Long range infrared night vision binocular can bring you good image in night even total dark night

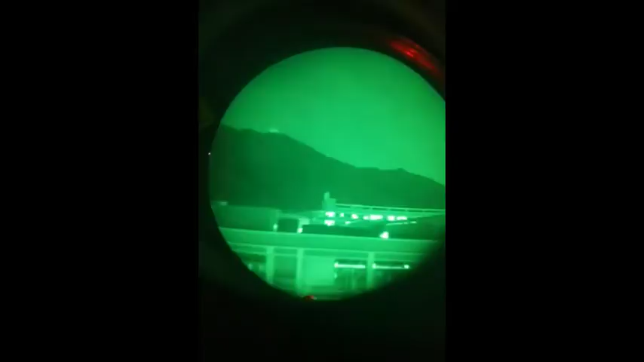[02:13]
For the user, more convenient to use your ASV, and the right to help you to use the supply chain. So you can see the power button. For the user, more convenient to use it, you can see the power button, you can spell it. The username is getting the power button, you can see it in the backspace.